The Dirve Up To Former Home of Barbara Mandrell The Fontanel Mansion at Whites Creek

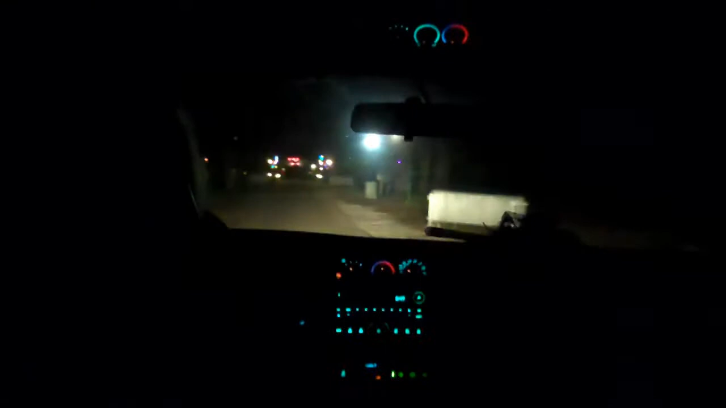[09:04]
Oh, we ain't there yet. Okay. No, that's not the parking lot that you were just looking at. Well, honestly, a lot of them have left since you've been up there. This field over here to the left was full. Yeah, it was full when we came up there. Yeah. Getting full. Yeah. Yeah, a lot of them are gone. Yeah, let's put all the way out to this left tree line, there were cars. Head west for White Spring Light. 2 or 3 out there now.